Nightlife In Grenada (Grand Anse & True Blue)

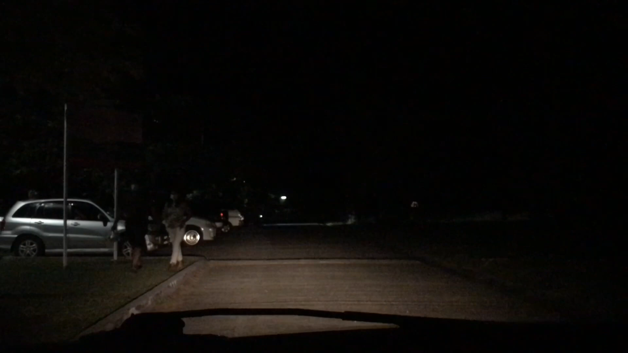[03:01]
So just across Wall Street is the entrance to Cameroon Park, and some people hang out there at night, although it's poorly lit.
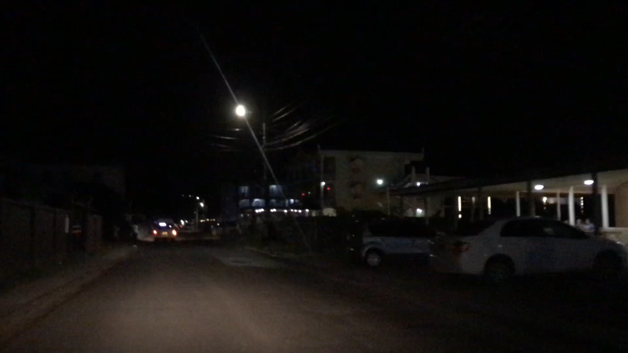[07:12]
And we head in briefly to Container Park.
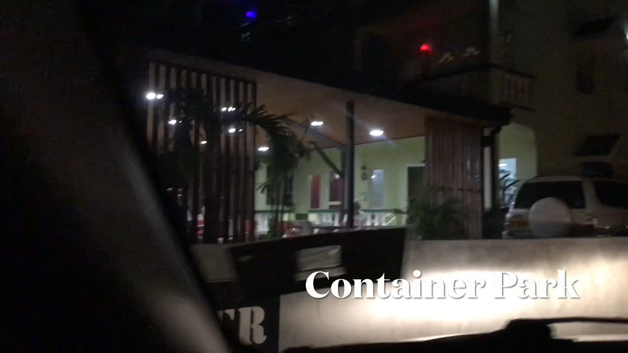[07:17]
Again, I'm not going to do an in-depth video because I would do a different video on this one.
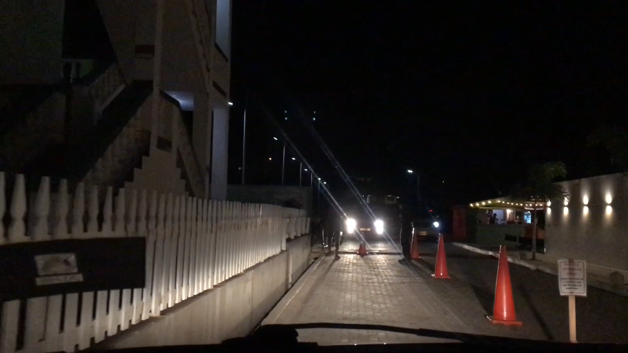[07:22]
And Container Park is like the Ibiza of St. George's University. This is a place where you have stores, you have ice cream bars.